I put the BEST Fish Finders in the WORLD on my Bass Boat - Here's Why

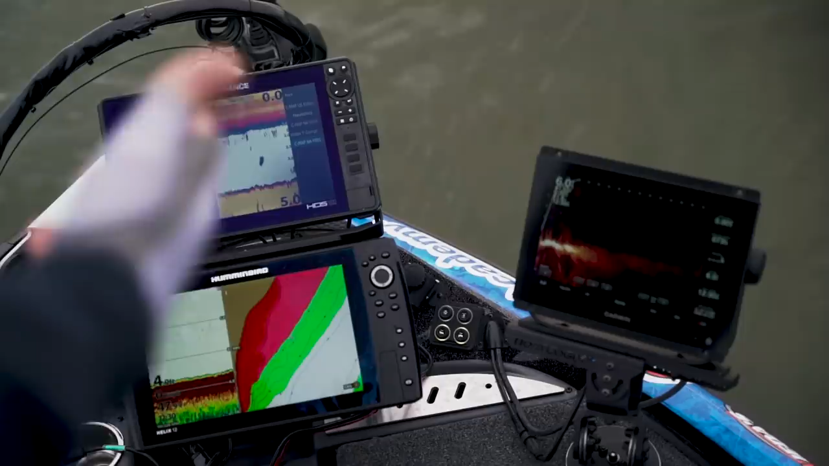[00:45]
of how i'm going to set them up i have a hummingbird helix 12 i have a lawrence hds live
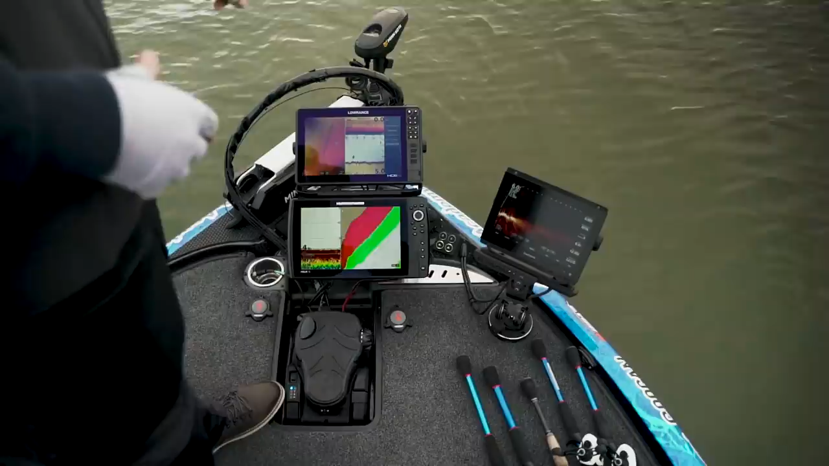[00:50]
i have a garmin i'm not even sure the model number on that one believe it or not but long story short i have three separate completely different units and they all have their own purpose now the lawrence unit is
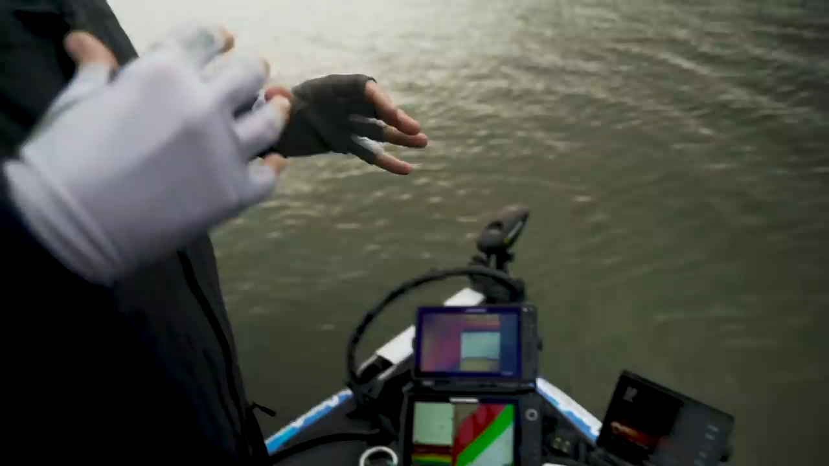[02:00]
did that's something that i don't know if i could live without so that is the reason for the lawrence unit um the one thing that i have noticed
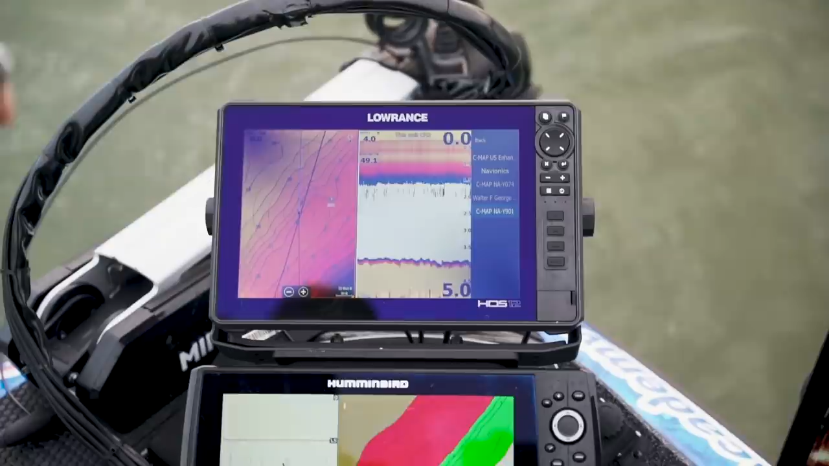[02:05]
just running bull 2d on the hummingbirds actually really surprised me there's times where
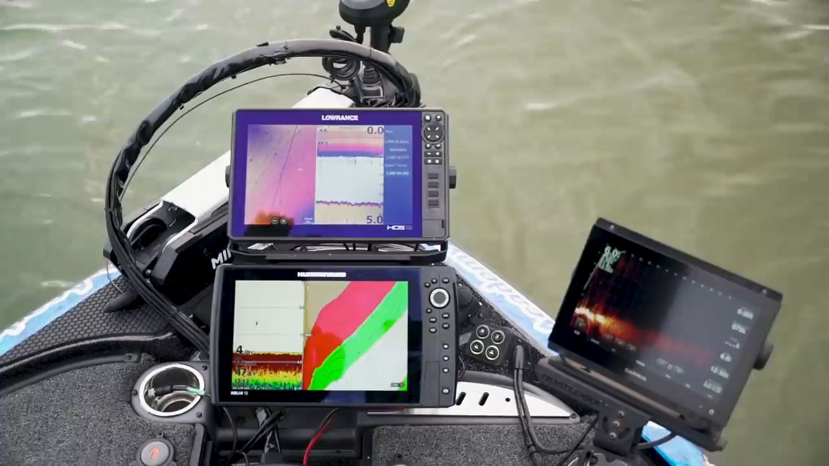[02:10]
especially in shallow water where i'd be in like three or four foot of water and that i would be able to see grass and rock a little bit better it wasn't as clear on my lawrence unit now i have not gone out
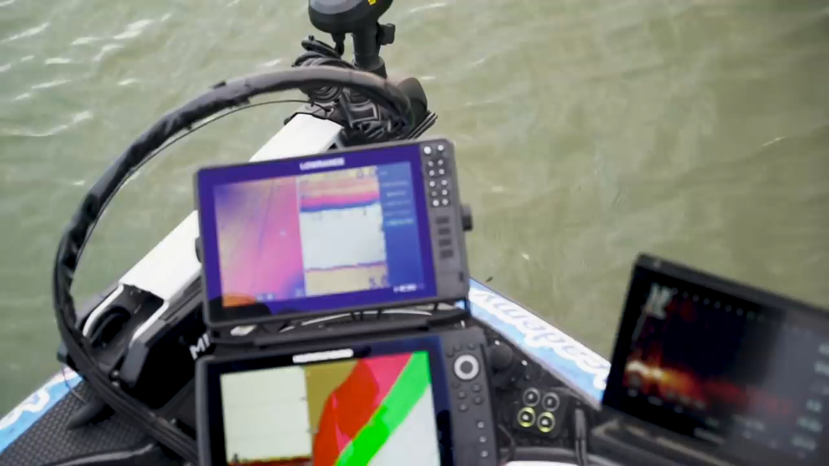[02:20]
and dropped on them or anything like that but i'm actually running the transducer in the head of the ultrax right
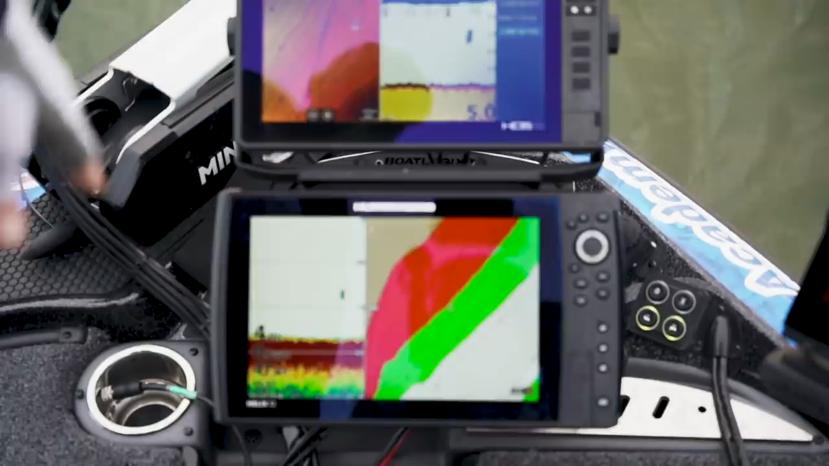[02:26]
now on this unit particularly right now so now i'm waiting on one thing for
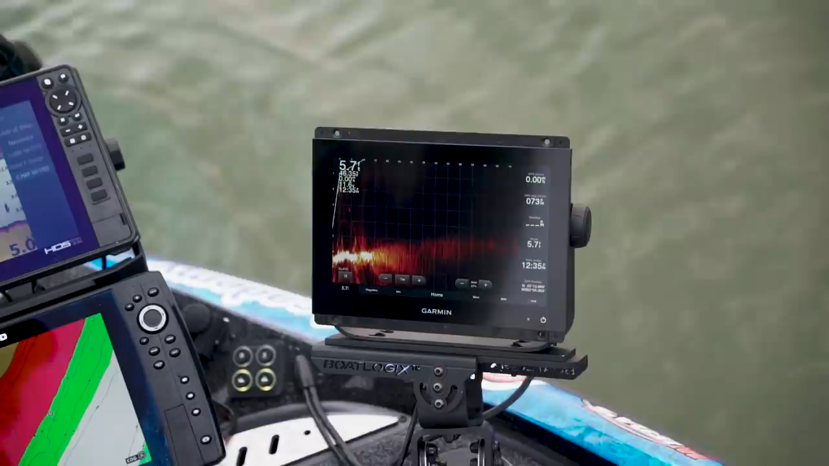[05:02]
lot of time on this the reason obviously you guys should know it's it's the live scope the thing about live scope is you cannot see really far out you know you're this is this is out to 70 feet right there um and that's that's a pretty clean image right you know but you're not gonna you're
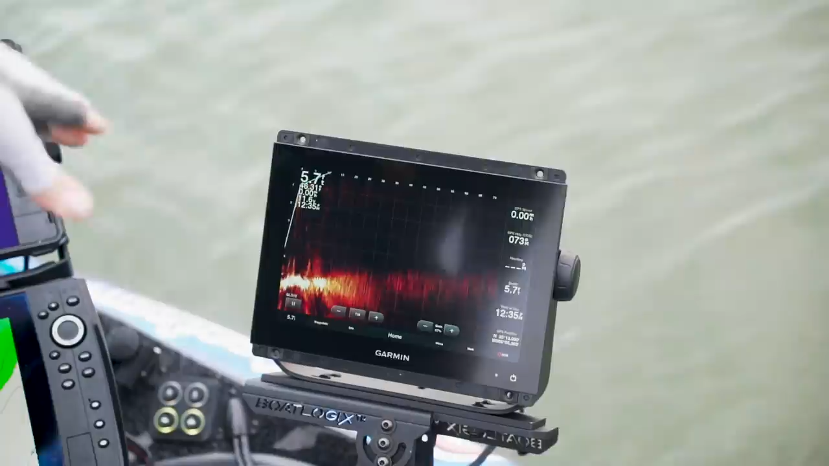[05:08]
gonna see your detail now we're only in four or five six foot of water so you're not gonna be able to see
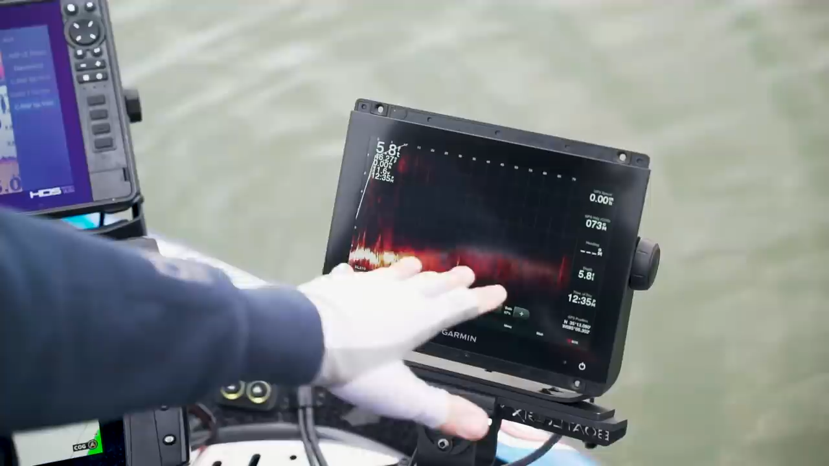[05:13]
all of the uh you know all the things that you know you might see in 20 or 30 foot of water but there's things that i'll be able to see like maybe like that like it might be like a little stump or a little twig
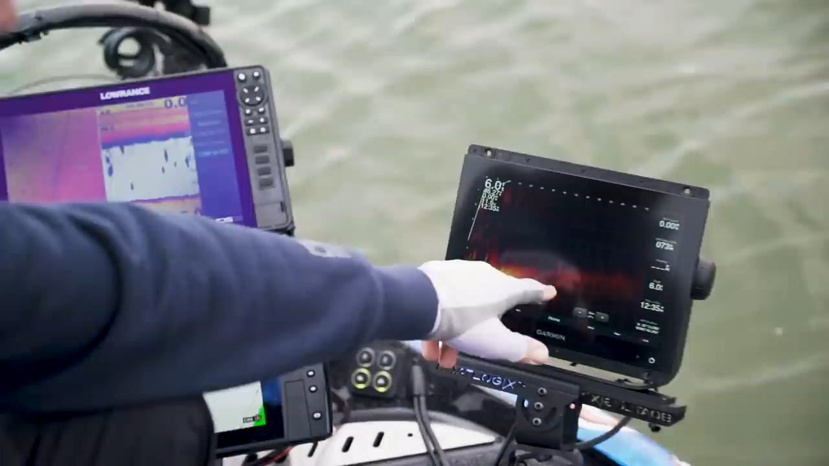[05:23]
or maybe some grass those are the the way that's gonna sort of show up i'm still learning on this unit i think the the sky is the limit i really feel i'm excited about it because i think that it